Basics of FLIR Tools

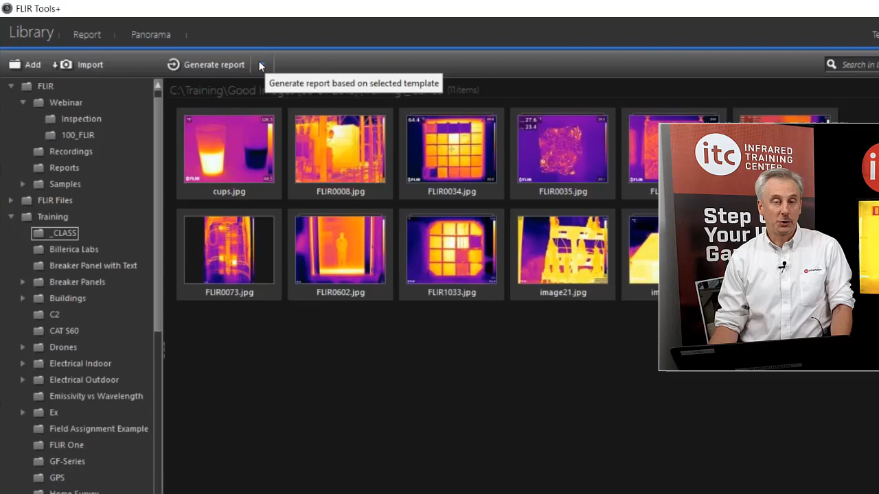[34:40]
go to Generate Report, and then with the free tools, you won't have this first row. This is from Tools Plus, but you'll have the last two.
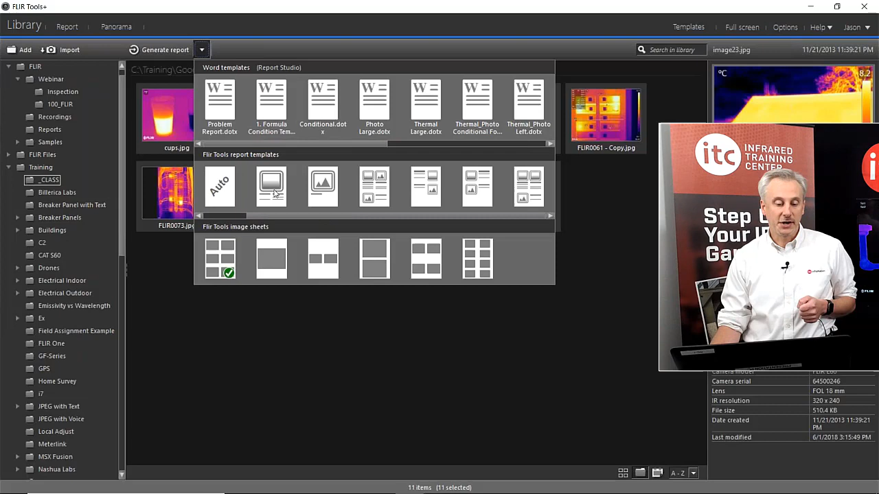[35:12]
This is IR only. This is photo only. And these are just different combinations of the IR and the photo. So all I have to do is click on this, and it's going to generate the report with those selected images.
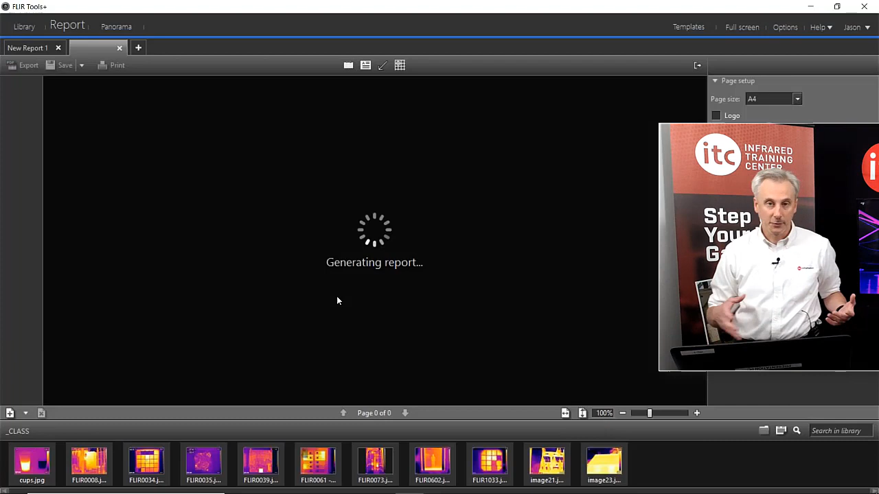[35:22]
And it just makes a page for each pair of images. So this one had no photo, so that's blank.
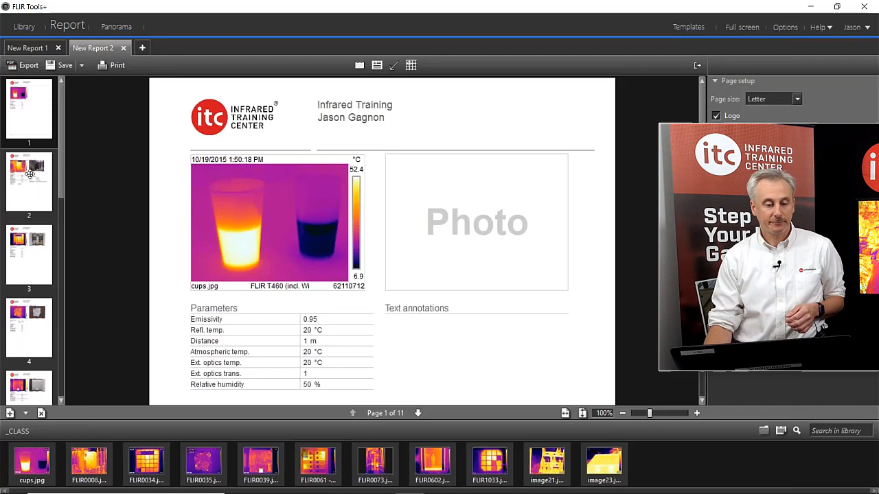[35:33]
Put it on here. Image number two. Image number three.
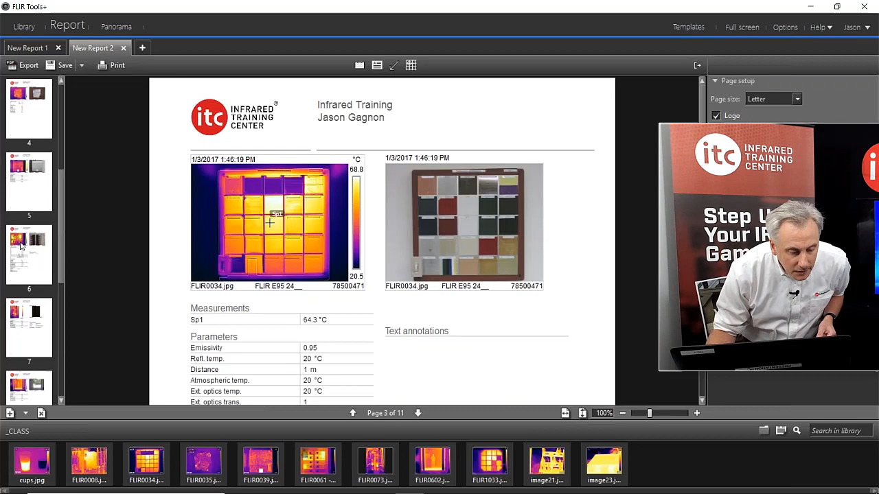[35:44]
On screen: spot 64.3°C, scale bottom 20.5°C
And this is the image. Okay. This is the image we were working on. So you can see how the logo's on all the pages. The header and footer text is there. You can see all of the measurement data, the parameters, the notes, the text. So it's all there. You can move these tables around. Well, this one's kind of all grouped together. You can move this one around anyway. So you have some control over that.
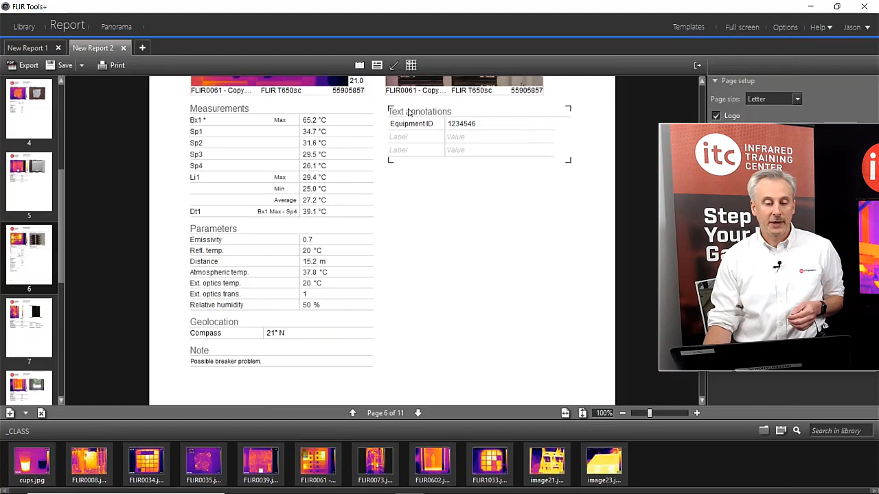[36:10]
Up top here, you can add a text box. Where you can just type freehand text, whatever you want to type about the report.
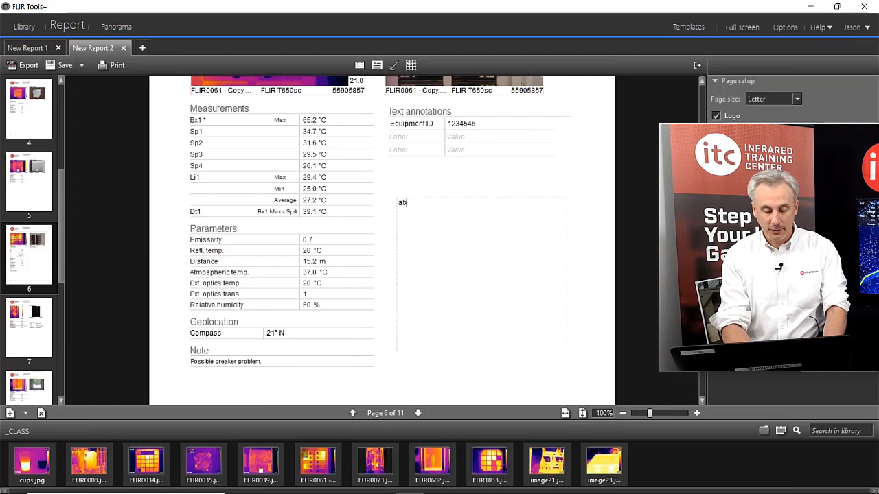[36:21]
Like that. You can add an arrow, which could be very helpful on your reports.
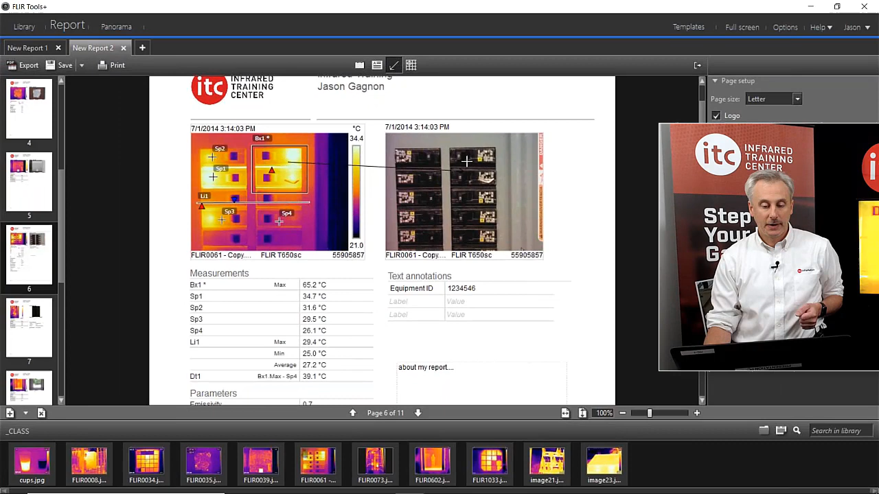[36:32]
On screen: min 25.0°C
We're trying to correlate an area on the thermal image with the photo. Just draw an arrow kind of connecting the two.
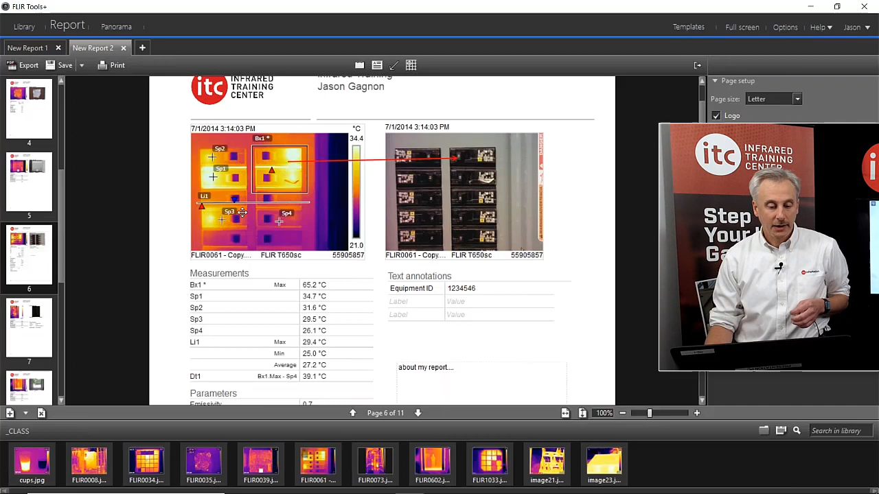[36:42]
On screen: min 25.0°C, scale top 34.4°C, scale bottom 21.0°C
And you can edit the image. So it's still sort of an active report. So if you make a large report and you realize that you had something wrong on one image,